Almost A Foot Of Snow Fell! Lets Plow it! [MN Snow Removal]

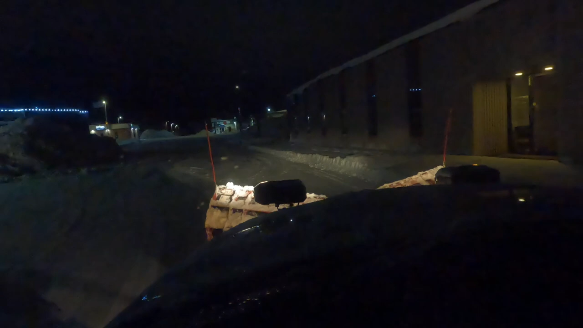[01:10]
Push through a little bit of sidewalk here. I'm gonna push it with the truck. Feel my way onto it.
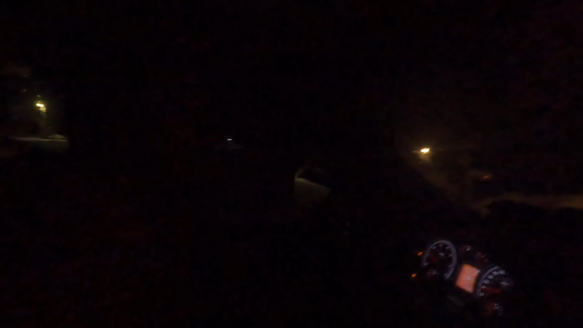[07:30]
Hit her with a little oomph. Some timbers lining this driveway, so I gotta be a little bit careful not to take those things out. Piles are getting huge. Wow. Alright, Kat, you can get out. Sorry, it was really dark.